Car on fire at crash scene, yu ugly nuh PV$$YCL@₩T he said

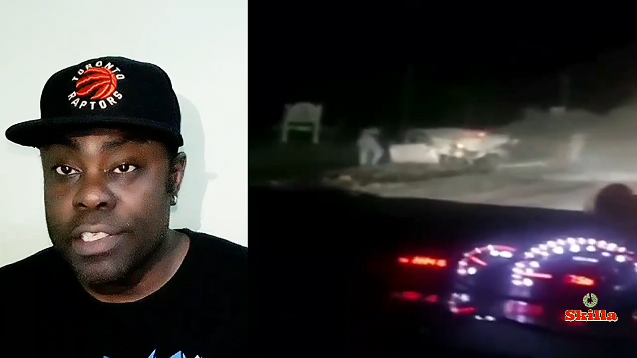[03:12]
Now, according to some words that have been said in the video that I'm about to present to you, and according to some things that I saw in the video, I got the understanding that at least two persons had been injured. And I also got the understanding that a certain amount of persons assisted those who was involved in the incident during subscribers. See? Now, I don't have any confirmed information to determine if there was any fatality pertaining to the incident. The video shows at least one motor vehicle on fire, viewers and subscribers.